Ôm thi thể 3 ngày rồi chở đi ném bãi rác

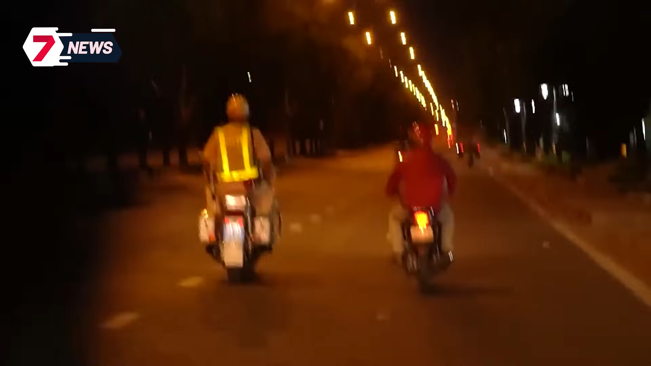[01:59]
Cụ thể, khoảng 5h20 phút cùng ngày 26 tháng 12, đại đường Nguyễn Trãi hướng đi quận Hà Đông, Hà Nội.